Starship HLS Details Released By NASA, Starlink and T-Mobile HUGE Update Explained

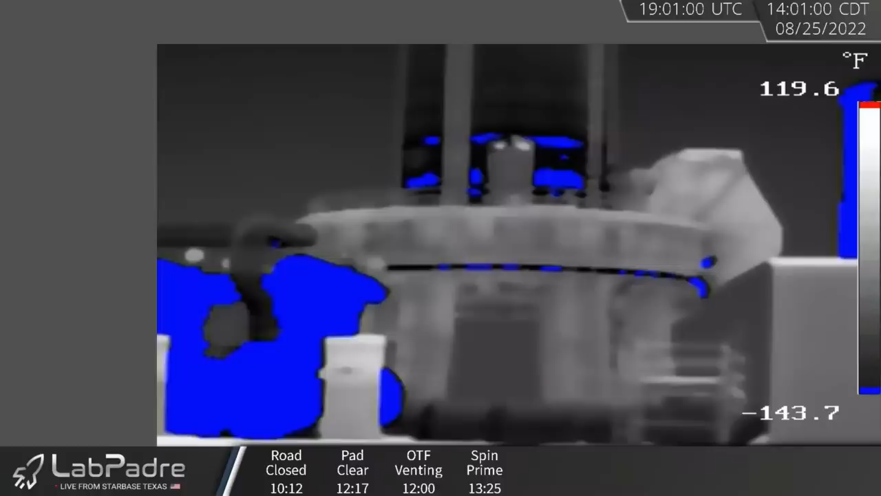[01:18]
On screen: scale top 119.6°F, scale bottom -143.7°F
Check out Lab Padre's predator cam of the second spin up.